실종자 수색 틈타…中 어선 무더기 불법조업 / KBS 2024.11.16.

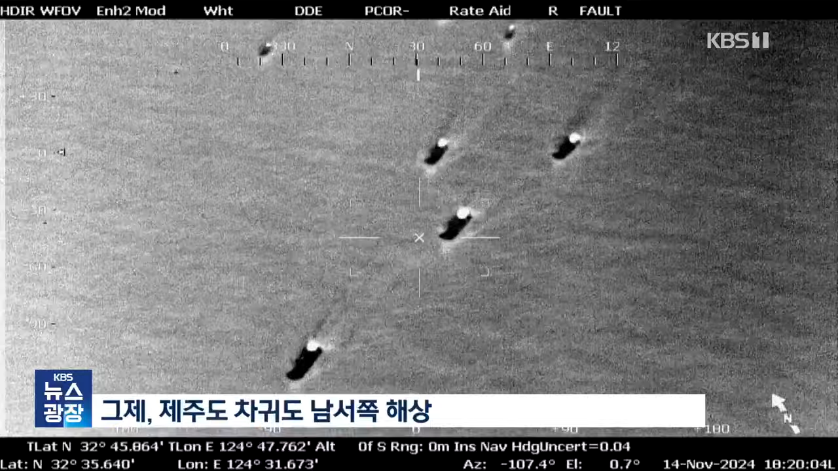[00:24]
몰려오는 중국 어선 10여 척이 해경 항공기 적외선 카메라에 포착됩니다.
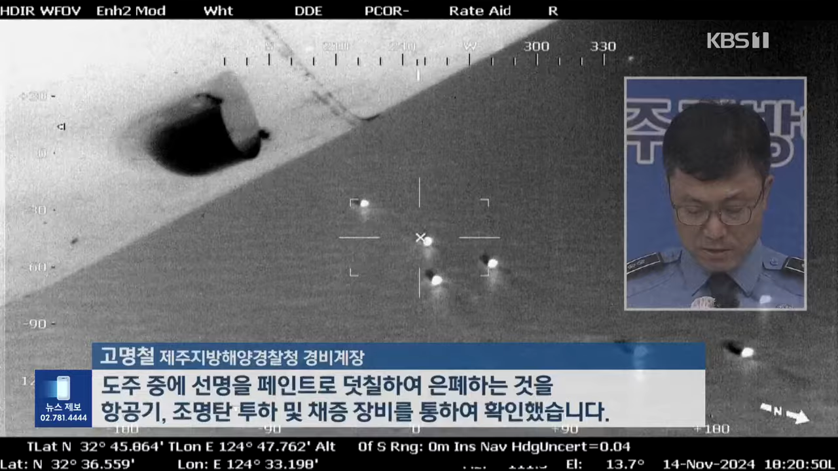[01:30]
도주 중에 선명을 페인트로 덧칠하여 은폐하는 것을 항공기 조명탄 투하 및 체증 장비를 통하여 확인하였습니다.